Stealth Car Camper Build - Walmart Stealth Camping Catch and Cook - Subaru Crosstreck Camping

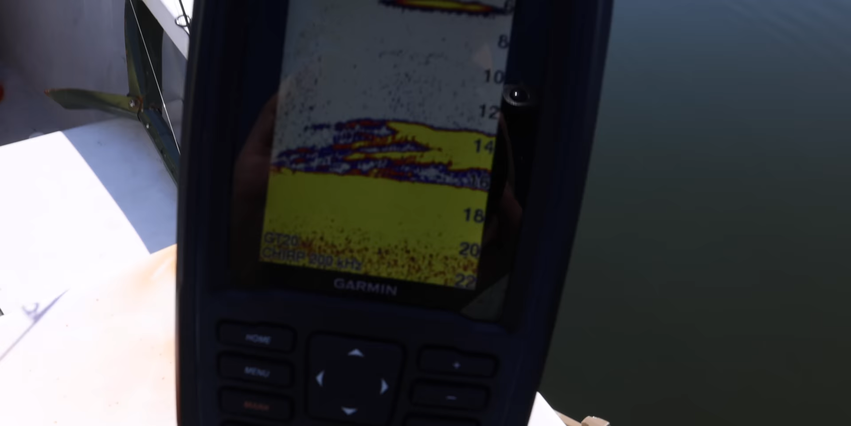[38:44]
Let's change it to fish finder. Oh yeah, look at that.
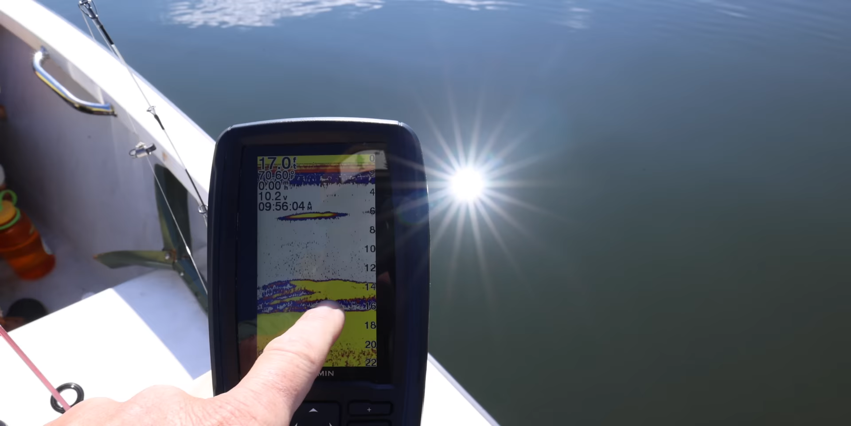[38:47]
That's what we're looking for. That could be a big old school of crappie right there.